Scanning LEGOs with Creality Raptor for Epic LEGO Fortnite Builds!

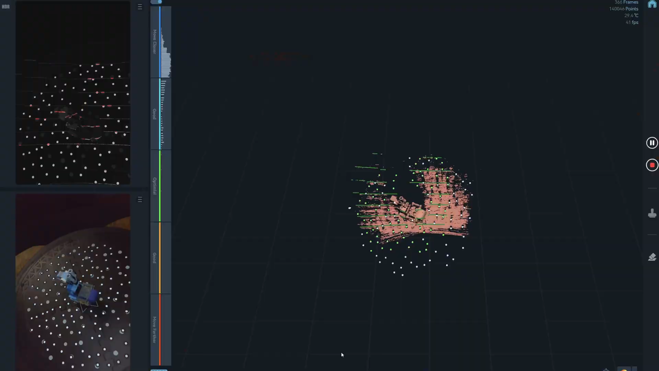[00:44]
so what I did in this
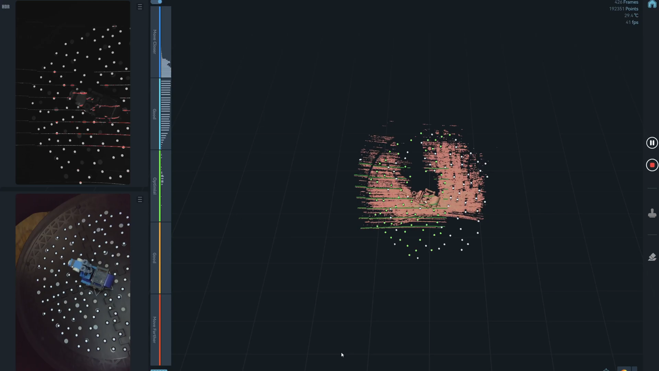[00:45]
case was I scanned it at the top from the side and at the bottom
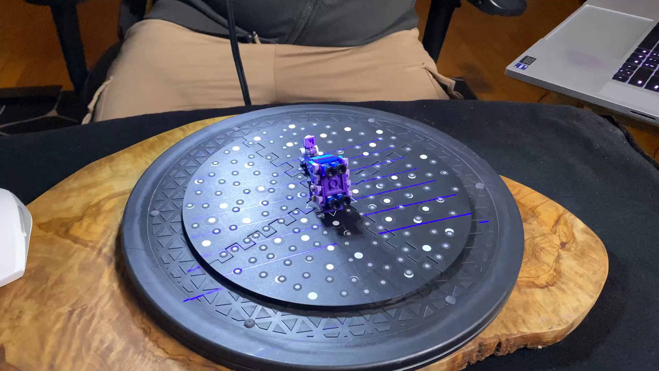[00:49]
because this particular item is a little bit tricky so I just wanted to make sure I had good scans at all angles.
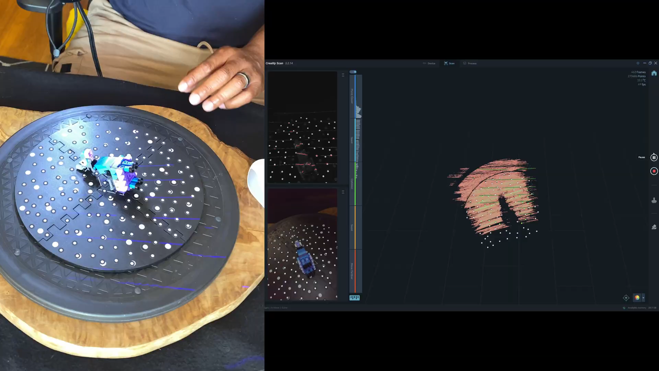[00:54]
And so you'll notice that instead of having it just on an automatic rotating table I put it on this table that I got off of Amazon that I could
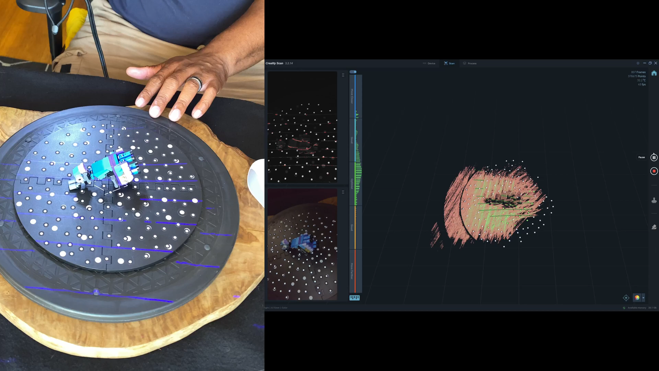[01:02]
rotate it myself using my own hands and that way I don't have to worry about it being rushed and losing the tracks or anything because whenever you're using the blue light those dots that I have on the table those ones came with
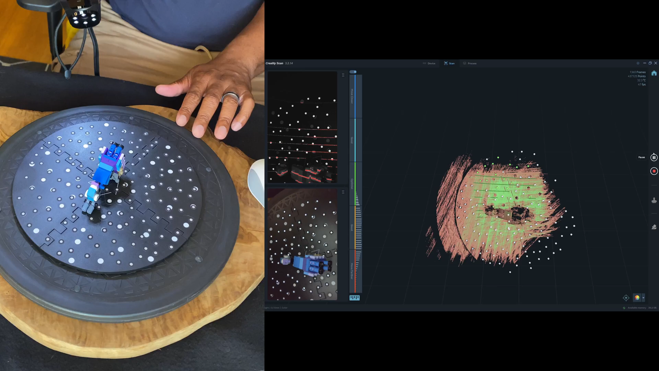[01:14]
the Creality Raptor and those are made specifically to react with the blue light. So you'll notice as I'm scanning it through how you actually see the reflections of those dots on the tray there those are telling it that these points right here
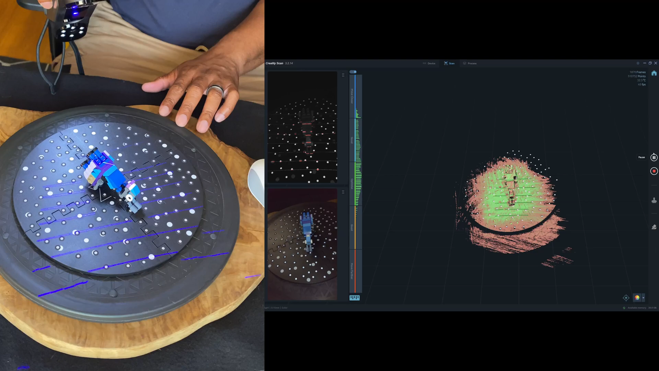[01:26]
are beaming back to the Creality Raptor so it knows in 3D space where everything's supposed to be at.
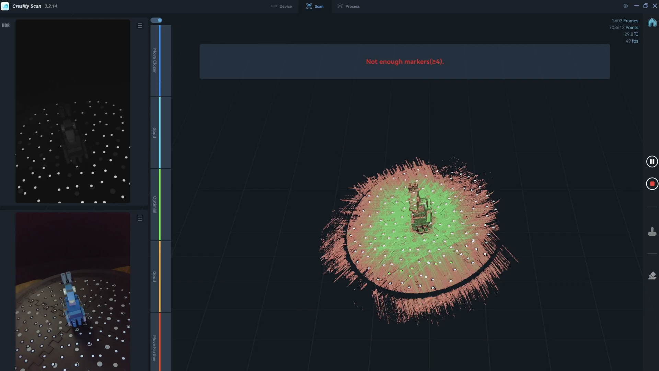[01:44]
And since these are Legos they are pretty shiny there so I was a little bit worried if it was going to be able to pick it up but it looks like from what I'm seeing here inside the viewport it's picking up everything pretty well.
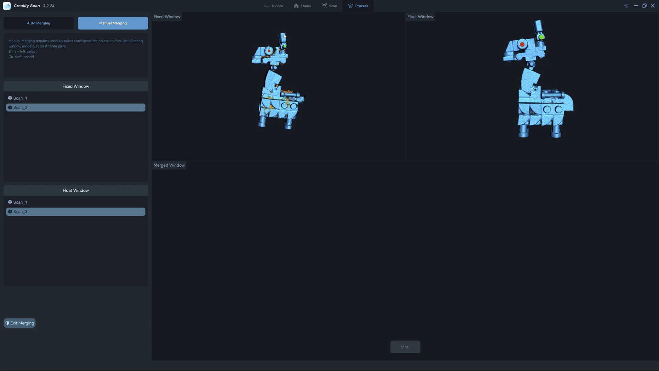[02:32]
and you just want to make sure that they coincide with each other because this is basically telling the program that whenever you bring these two shells together match them exactly to these points.
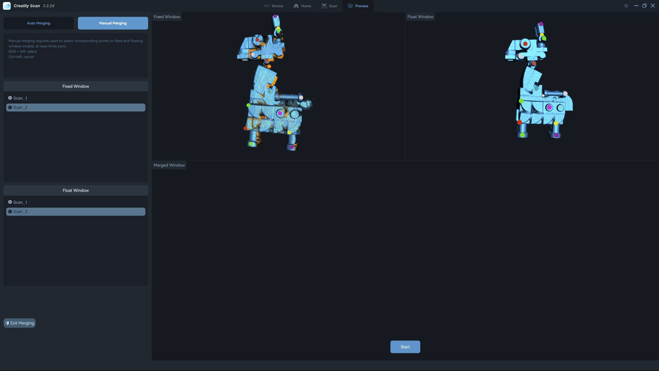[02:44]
So I did this for the second and third scan first just to bring that together and then once I merged it together these are the results that I got and
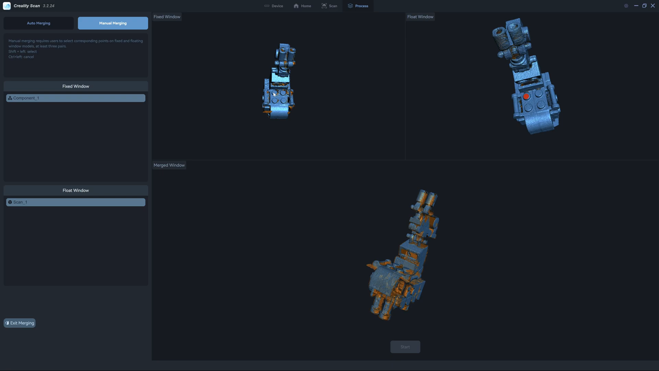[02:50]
then from there I just take that merged result and I put it together with my first scan. So going through the same exact process I'm putting dots all over the scan there and I'm just going to merge it together until I get my final result.
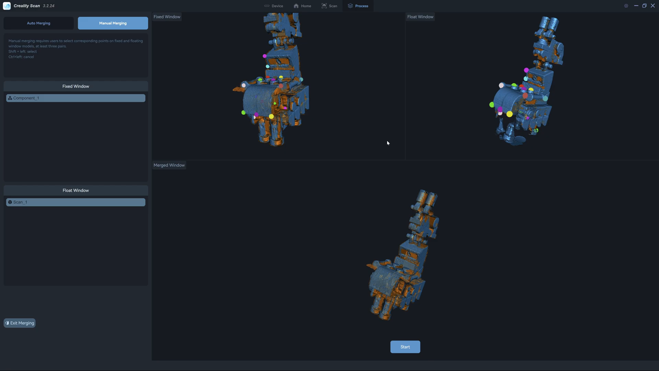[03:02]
So this is what the final result looks like inside a Creality scan. It's not bad I could use some touch up there and I'm going to bring it into Cinema 4D just so I could delete some of these faces on here and kind of smooth this out a little bit.